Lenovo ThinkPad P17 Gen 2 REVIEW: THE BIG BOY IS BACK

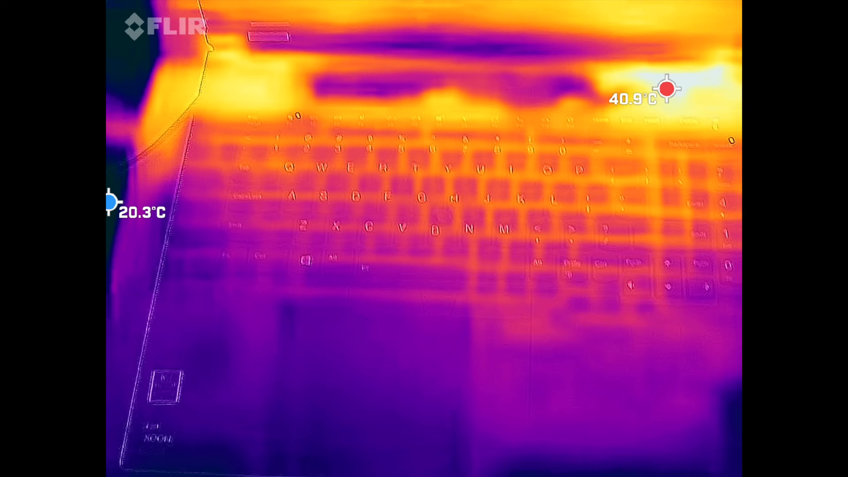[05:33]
spots that will really heat up but never getting overly hot to the point where you can't touch it here you can see the
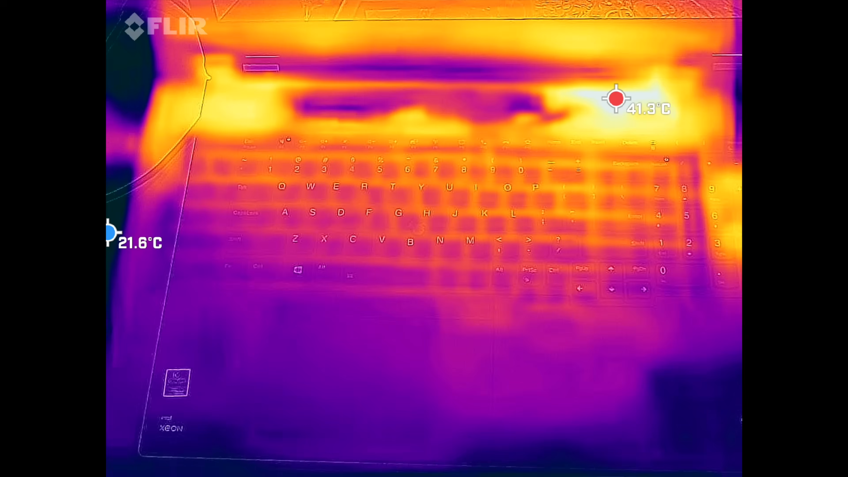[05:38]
front of the laptop or on the top of the keyboard you can see it does heat up there and then of course on the underside it gets a little bit
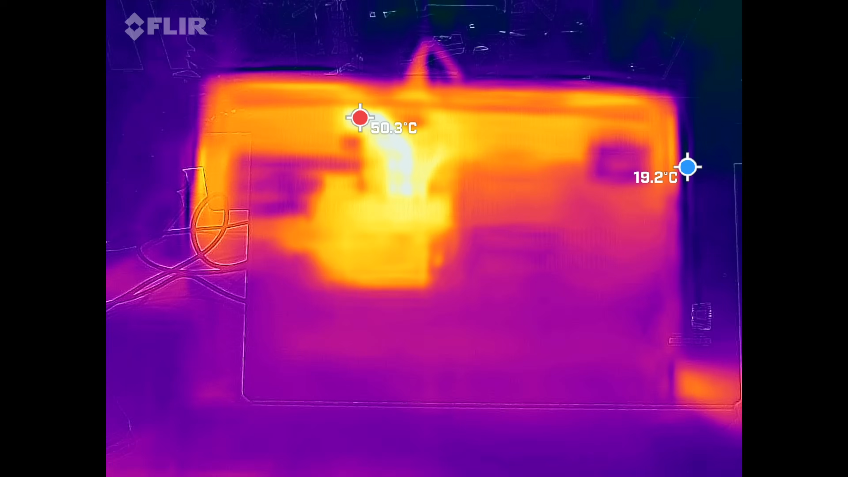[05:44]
warm especially where the cpu is located so that is something to keep in mind now the fans will kick in under heavy load and they will get kind of